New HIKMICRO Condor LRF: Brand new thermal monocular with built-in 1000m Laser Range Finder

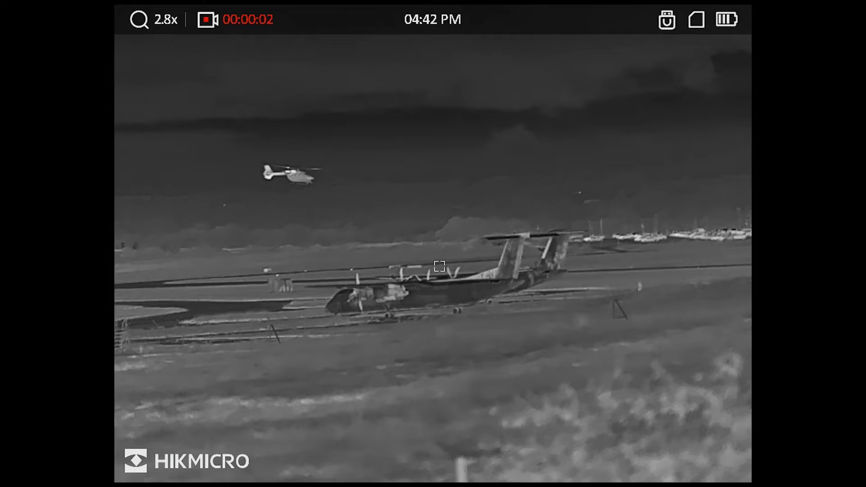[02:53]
A long press of the laser rangefinder button starts a video recording. Coming back from that we've got the menu button. A short press cycles through the different color palettes and you've got the usual four color palettes here.
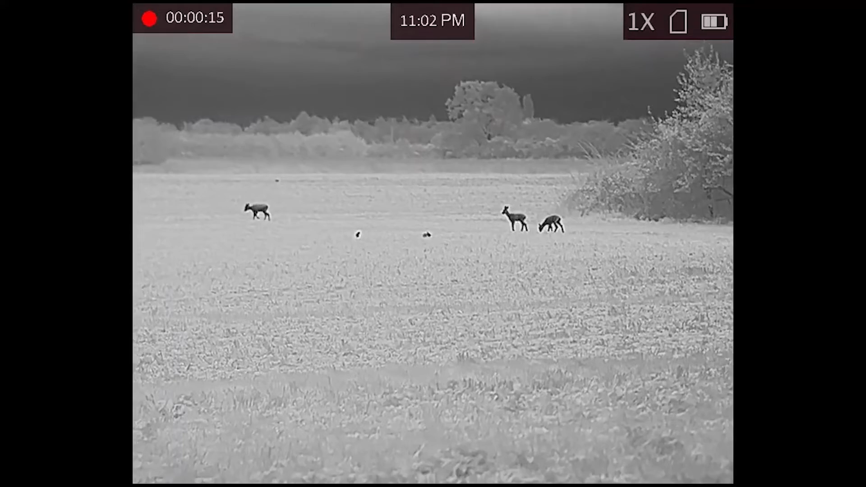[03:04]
White hot, black hot, red hot and the colorful fusion mode.
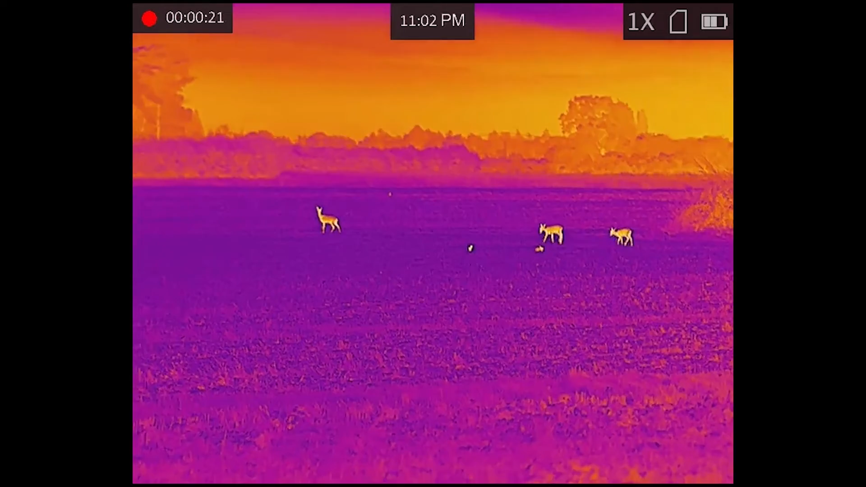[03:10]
This also uses Hicks new user interface where we've separated some of the menu items so you've got your brightness and contrast and some of the
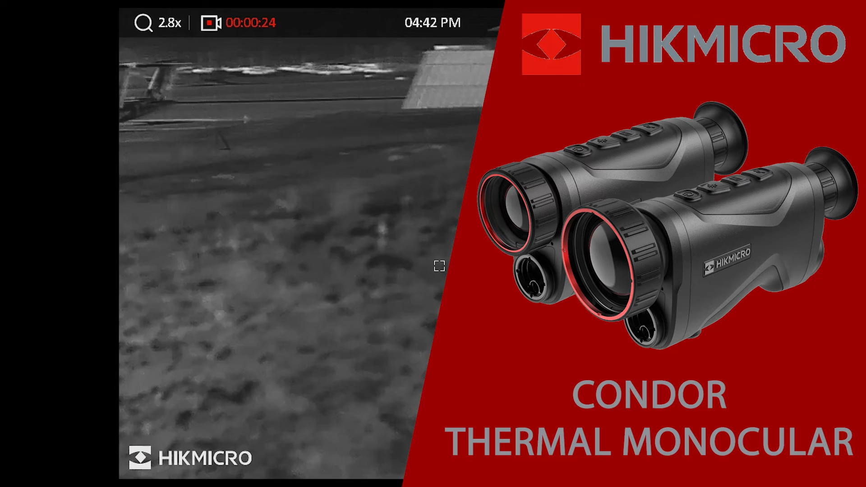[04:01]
So on base mag this shows a two times magnification and if you go on to eight times digital mag it shows you a 16 times magnification. So that's one change that Hick have made in their logic from this product to the previous generations. Coming to the back we've got the large viewfinder it's really easy to use it shows you a bright vibrant image for what the camera's capturing. We've also got the diopter adjustment so you'll just set that once for your eye to make sure that your menu icons are clear and then the main image is adjusted using that wheel at the front.